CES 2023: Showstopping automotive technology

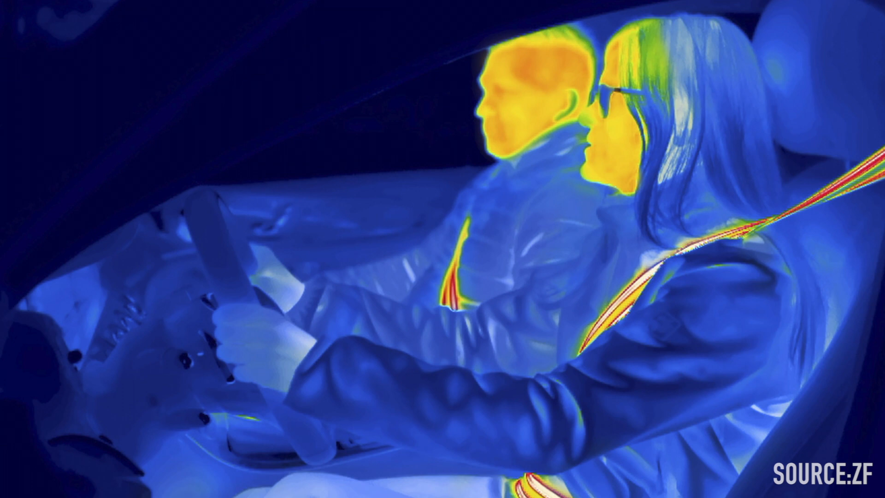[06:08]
Using interwoven wires, the belt warms the front of the body, while reducing the amount of energy needed to heat the whole cabin.